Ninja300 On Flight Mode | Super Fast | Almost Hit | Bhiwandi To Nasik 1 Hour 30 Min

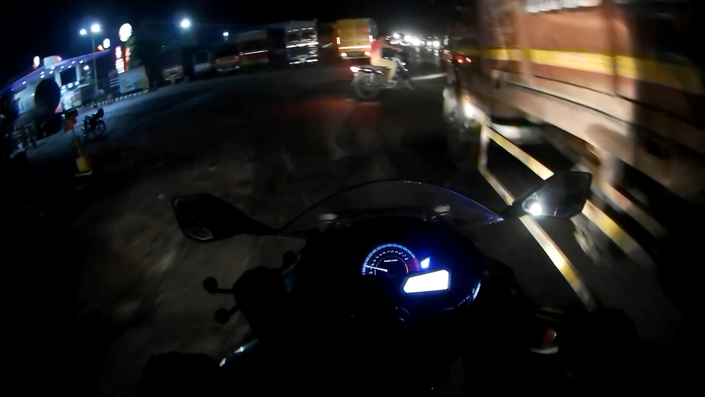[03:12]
when I was out it is 7 hours of 2 minutes now it is time 7 hours of 10 minutes
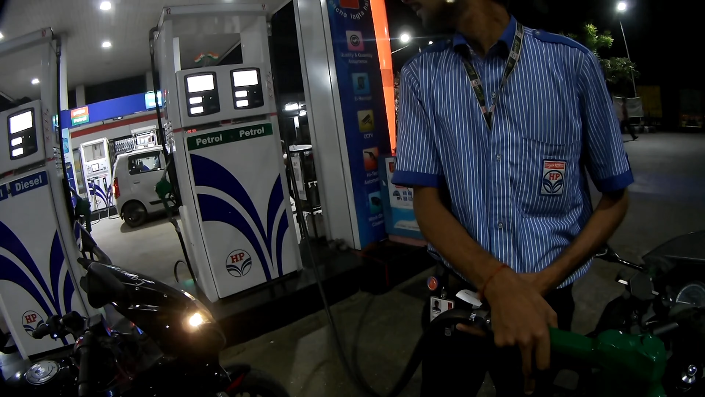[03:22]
now I have not done Bivanti but it is
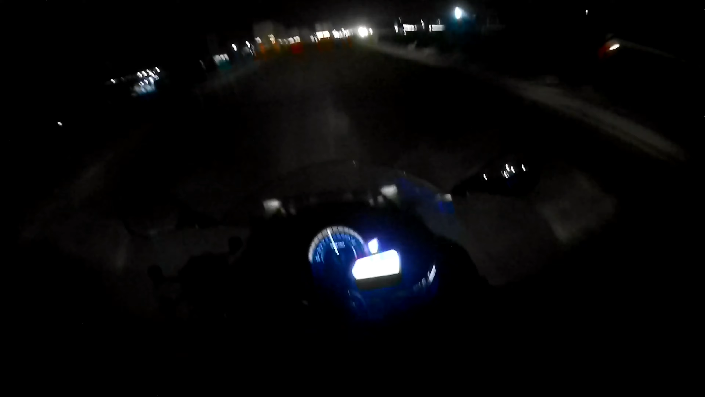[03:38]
7 hours of 13 minutes here it is 122 kilometers
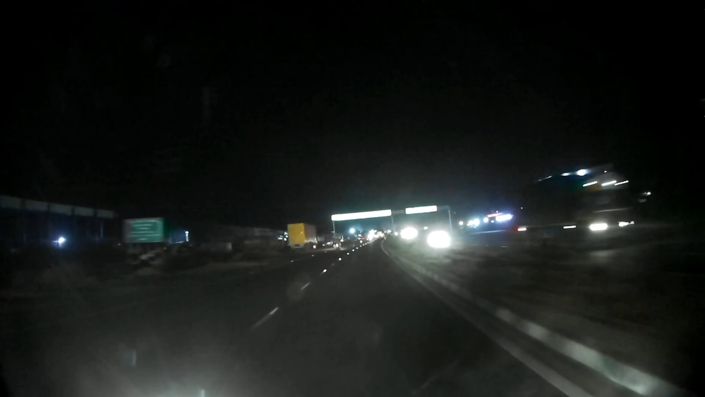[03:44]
not 122 kilometers it is not 112 kilometers the time is 7 hours of 15 minutes let's see how much time it is
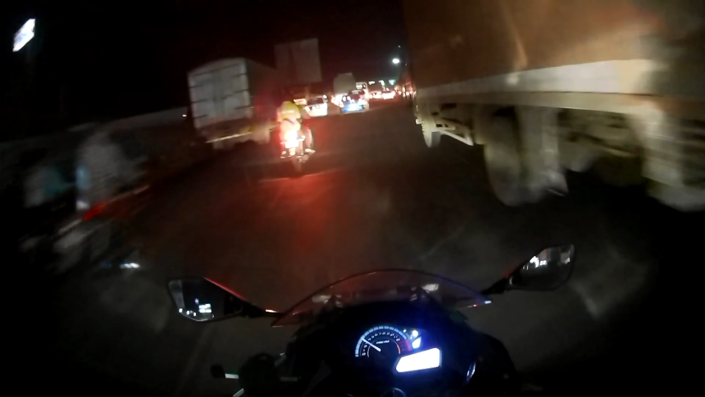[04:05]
now I am coming to the park we will start with this and the time is 7 hours of 19 minutes why is this much jams so so